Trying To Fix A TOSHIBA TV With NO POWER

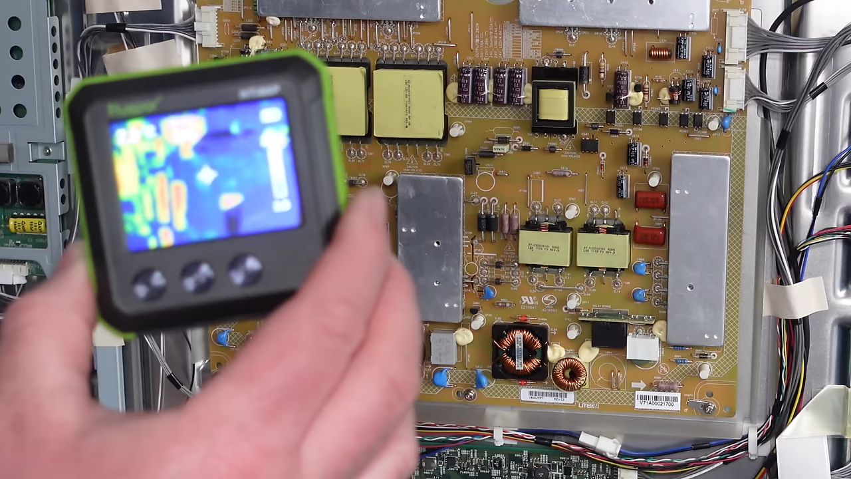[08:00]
Right, well, so far, nothing's getting hot or even remotely warm. So, let's try and turn this on.